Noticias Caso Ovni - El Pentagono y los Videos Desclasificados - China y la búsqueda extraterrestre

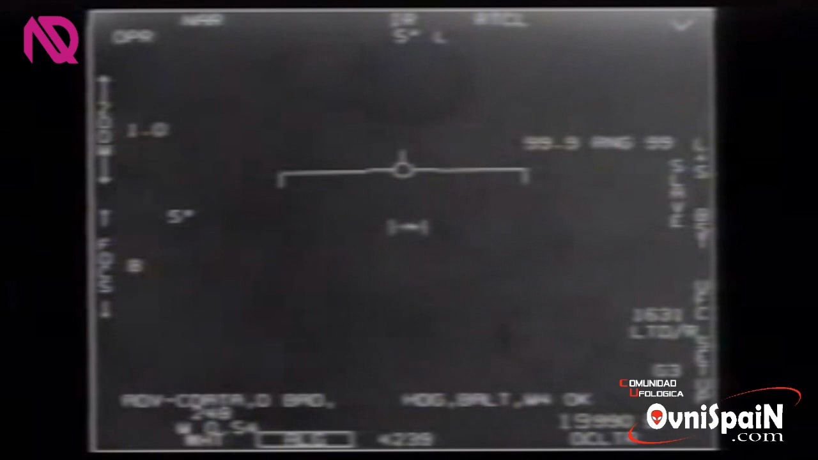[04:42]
ya que era importante para que los pilotos no se sintieran avergonzados de reportar algo que pudiera ser peligroso. El primer vídeo, bautizado como FLIR 1, muestra a los pilotos examinando un objeto, un ovni, a través de una cámara del sensor. El objeto se aleja abundantemente a alta velocidad, eludiendo los esfuerzos del piloto para fijarse en él.
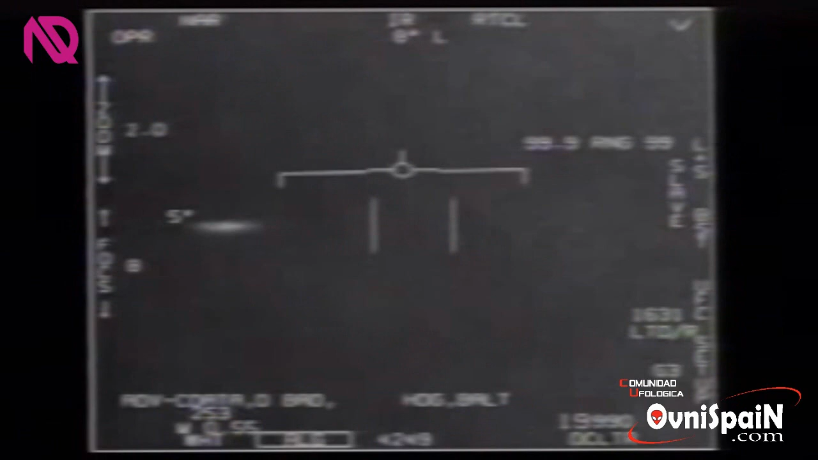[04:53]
Fue grabado en el año 2004 frente a la costa de San Diego, California, según la TTSA. Pasamos con el segundo vídeo. El segundo vídeo, llamado Green Ball, Muestra un objeto en forma de disco con una pequeña protuberancia en la parte inferior del mismo. Fue grabado por un piloto de caza de la Marina de los Estados Unidos, usando una cámara infrarroja en enero del 2015, según ha confirmado el Pentágono. Dude, this is fucking drone on, bro.
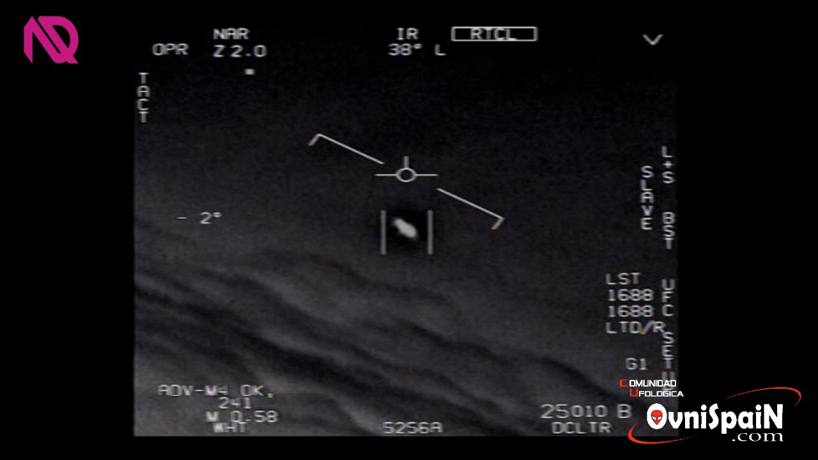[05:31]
There's a whole fleet of them. Look on the ASA. My gosh. They're all going against the wind. The wind's 120 knots to the west. Look at that thing, dude. Pasamos con el tercer vídeo. El tercer vídeo es titulado Go Fast. Go Fast. Muestra un objeto no identificado moviéndose a una velocidad extremadamente
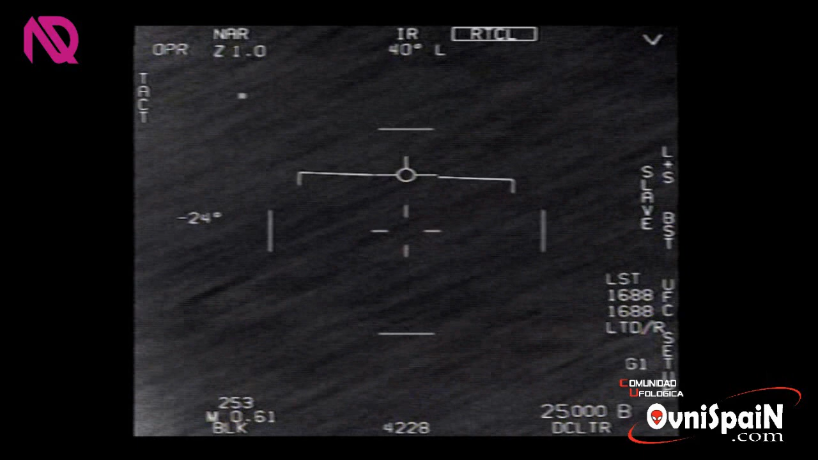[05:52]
alta sobre el agua y por debajo del avión de combate que lo está grabando. El caza intenta fijar el objeto con sensores infrarrojos, pero los instrumentos no pueden lograrlo. El senador Harry Reid, un entusiasta de los OVNIs, celebró el anuncio del Pentágono mientras pedía más información. Estados Unidos necesita examinar seriamente y científicamente esta y cualquier posible implicación en la seguridad nacional.